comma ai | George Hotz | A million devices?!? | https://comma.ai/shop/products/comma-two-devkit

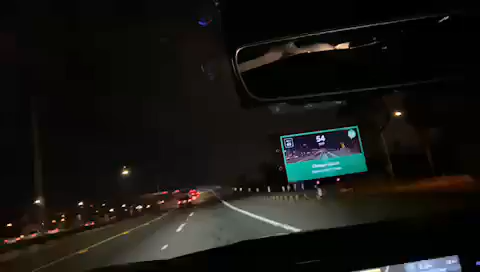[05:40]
adds a cost to the yaw of the car it's so good right now i don't have a lead car so it's going to take this turn way too fast yeah we need that slow down for turns too coming soon boys coming sooner we're going to zip past these cars